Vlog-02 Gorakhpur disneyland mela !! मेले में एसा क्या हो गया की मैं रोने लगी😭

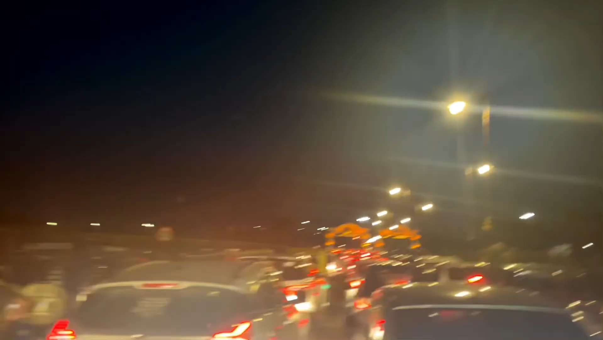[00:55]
हाय, मेले के रास्ते में इतनी ज़्यादा ट्रैफिक मिल गई है हमें, तो बस कुछ देर में पहुंचने वाले हैं।